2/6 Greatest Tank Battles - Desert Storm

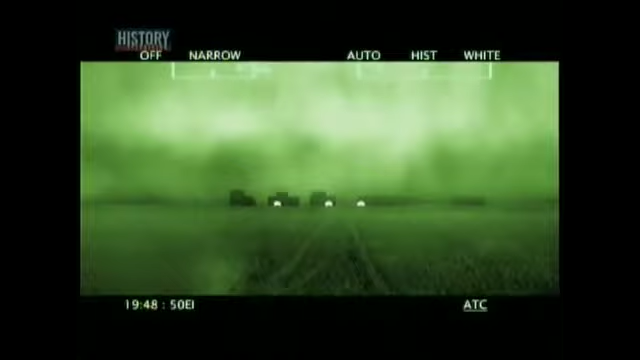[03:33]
and we begin to identify some hot spots. As McMaster's platoon approaches 73 Easting, a line of longitude on the map, he encounters a Tawakalna Division forward outpost.